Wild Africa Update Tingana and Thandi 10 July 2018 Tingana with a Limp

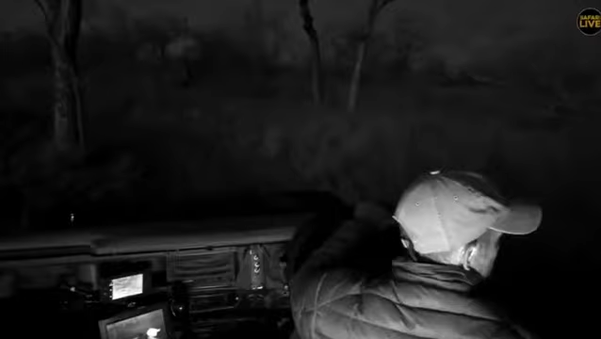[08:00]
I think Tristan's right. We had the hyenas making a huge noise earlier on. Today, early morning, when we were out with the thermal drone, we found the hyenas. We didn't find what they were eating. We didn't find what they were making such a noise about. We certainly didn't see him on the drone, though, I don't think.
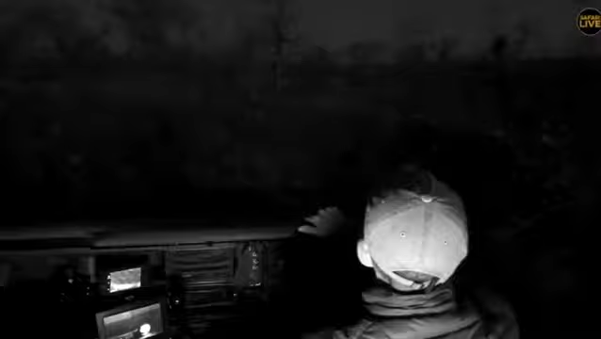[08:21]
It's very difficult to see what you are looking at on that thermal drone. I don't like seeing that, I must say. Hold on, Tash, everyone.
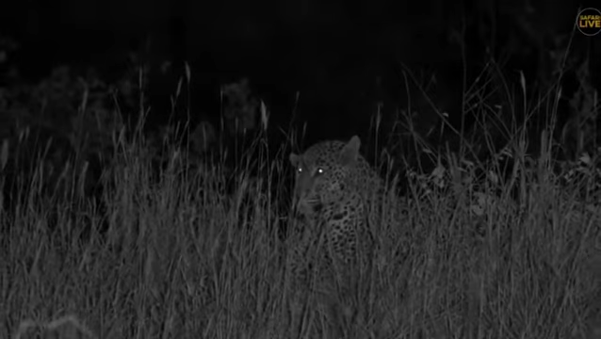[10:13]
And, in fact, probably still lives with the pride. So, you know, I don't know. Could be as little as a scratch. It could be as much as something broken. Anyway, Sidney is still with his consort. Let's go across to him.
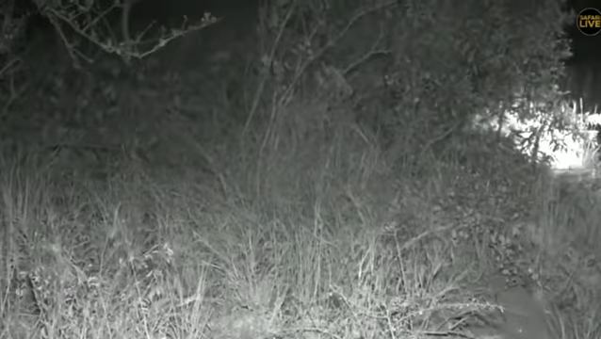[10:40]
Yeah, I've got Tandi again now. It's just that Tandi decided not to finish up with her hunting activities. So, she's now away from the impalas. She's by herself. I'm going to follow her now and see her next plan.
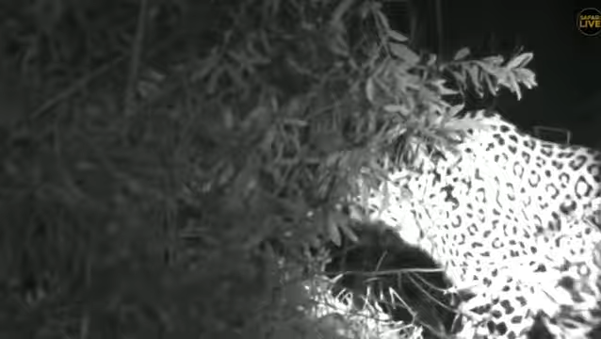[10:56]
So, the initial plan, it was not executed. So, you can see now she's trying to give out her scent marks. And she's trying to sniff there.
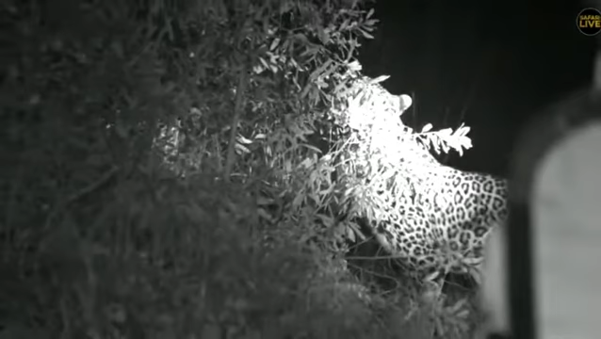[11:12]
Beautiful, eh? So, she's right in her territory. She knows very well that the head of impalas we thought earlier belongs to this territory.
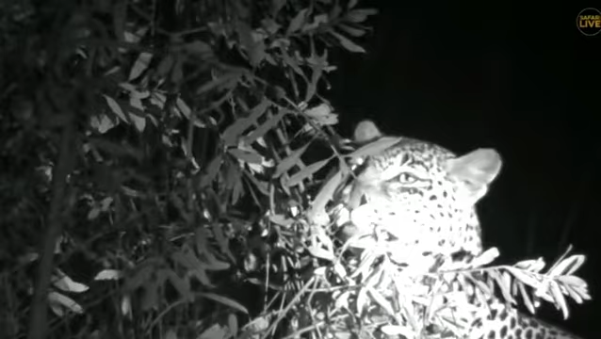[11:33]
So, she will manage to get one of them. But not today. So, you can see that she's just trying to sniff the leaves there. So, all she's doing is about scent marking now. Slowly going back to the road now.
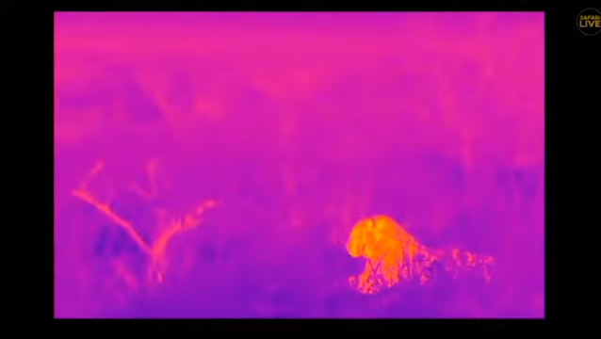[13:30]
I really feel like that were this to cause his end would be insufficiently grand for a leopard of his stature. What the, I don't know. I didn't see any wound, any obvious wound.
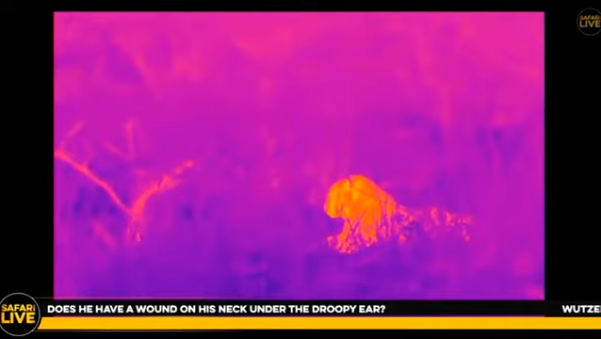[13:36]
He's obviously got something wrong with his foot or with his leg. He's listening to something.
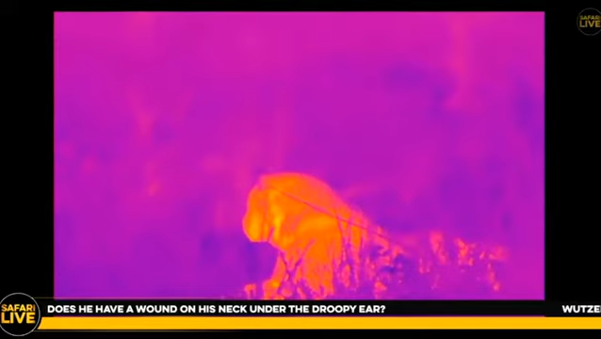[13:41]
It's quite possible he's just been bitten twice. You know, he's been bitten on his ear and bitten on his right leg. So, I'm very difficult to tell what's caused the problem. You know, up until the time that he got so sick, about, when was that, time, I can't remember the times these days, three months ago,
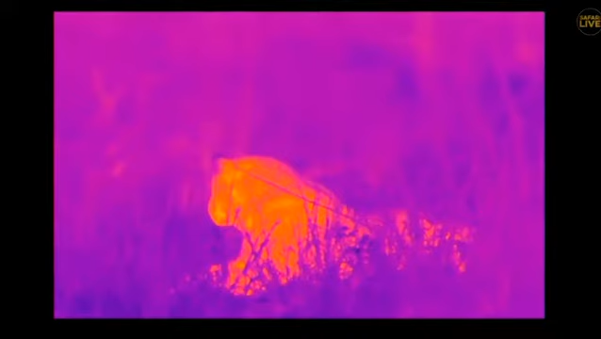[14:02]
so, he got very sick. He had a limp.
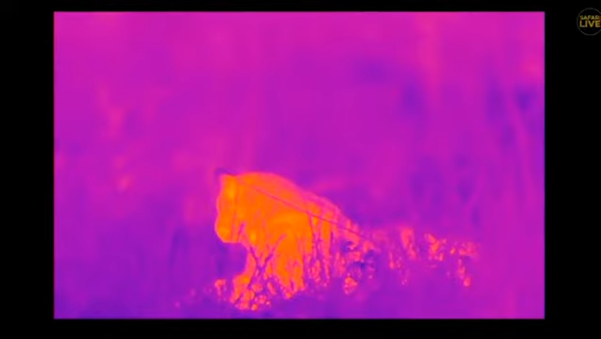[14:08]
He always had a limp on his left front foot. That limp went away after he had recovered from his illness.
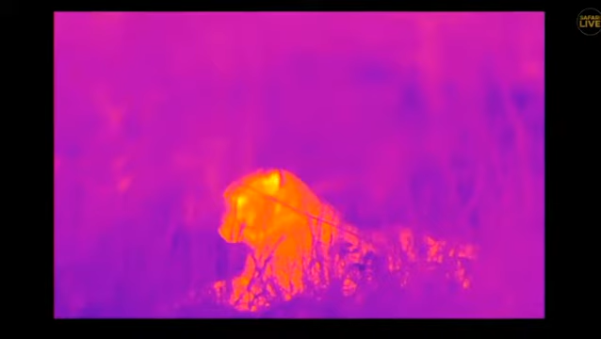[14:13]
And now it's the other leg. It's the right front that's got a serious issue at the moment.
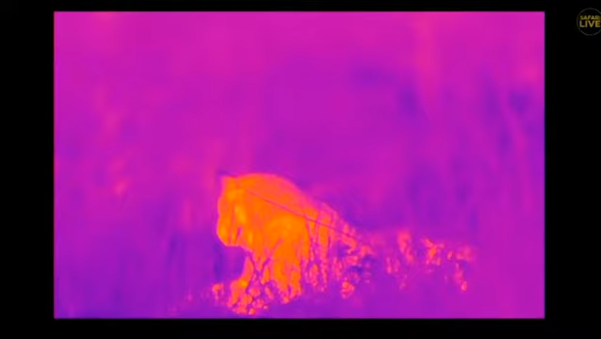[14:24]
Now, it is very nice, of course, that we can swap between these two different pictures. It's quite fun. This is the infrared light. There's no artificial light on him at all. Mr. Public, climb a tree. I think he's going to struggle to climb a tree, to be honest.
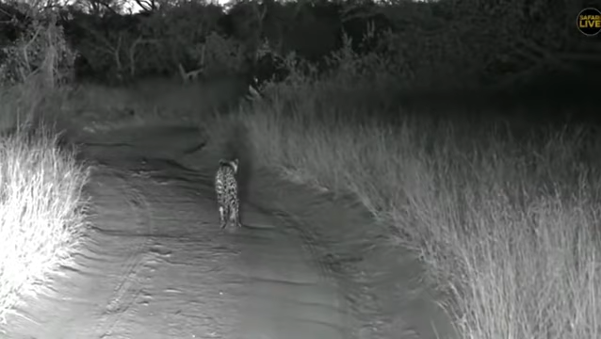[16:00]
Tandi is now trying to investigate something and she's decided to run away. I'm not just sure what is chasing her, but earlier on I have picked up that she heard something coming from the bushes.
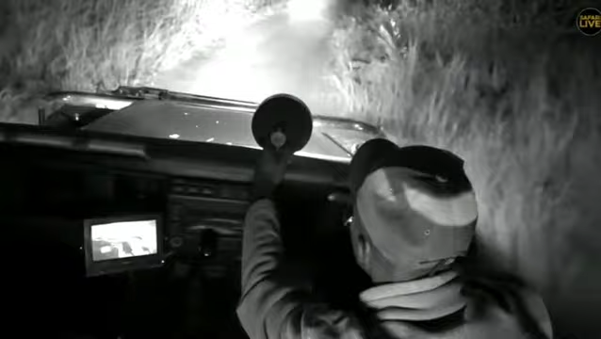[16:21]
There she is. You can see that she's a bit concerned about something.
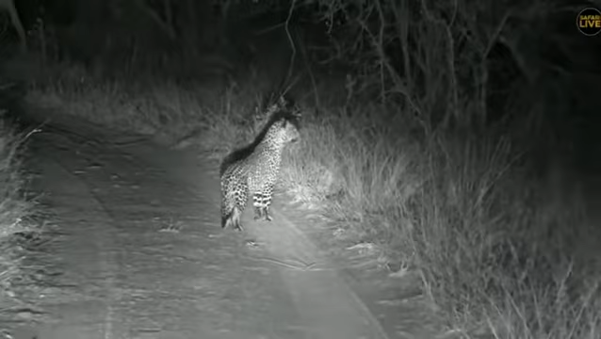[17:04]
Yeah, there was something which definitely ran away here on the right side where they, you can see now she's going. She is definitely after something. She's definitely after something.
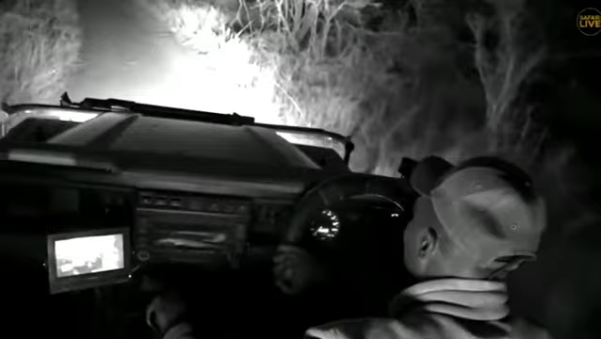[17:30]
Yeah, there she is. So, yes, I can see that now she is very much busy and she is going towards the western side. I'm not too sure what is bothering her. You can see there she is stopped again and that she's deciding to move very quickly again.
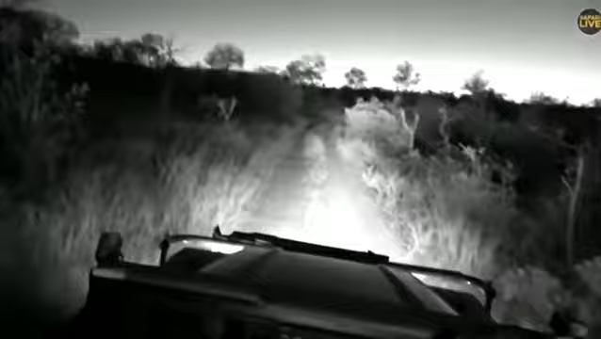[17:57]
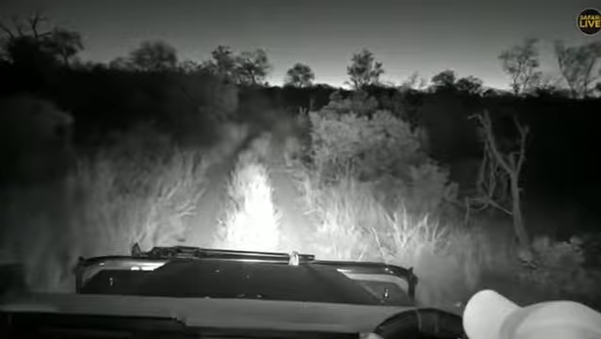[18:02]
Now, she just now disappeared by the tall grass.